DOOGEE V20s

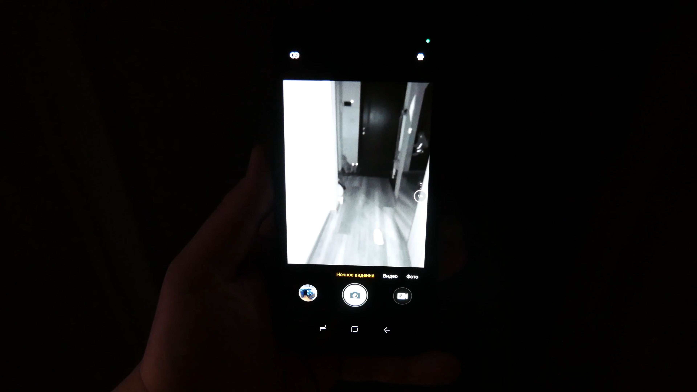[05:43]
ну из плюсов могу отметить до наличие ночной камеры это